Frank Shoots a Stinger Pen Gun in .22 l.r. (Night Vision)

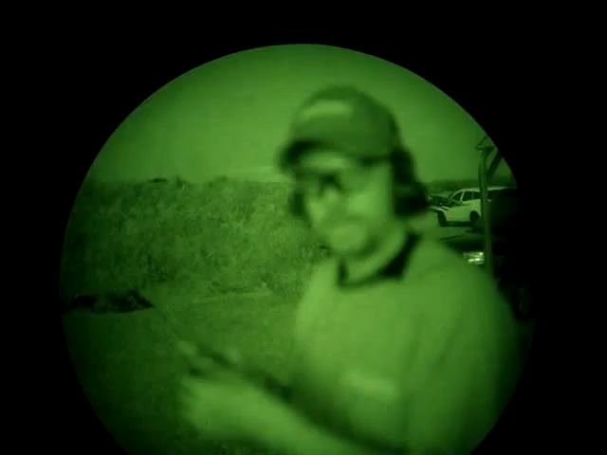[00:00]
All right, I got me a Stinger pen gun. We're on night vision so we can see just how big the muzzle flash it makes out of this short little smoothbore barrel. All right, trigger's up, safety's off, center it on the gun.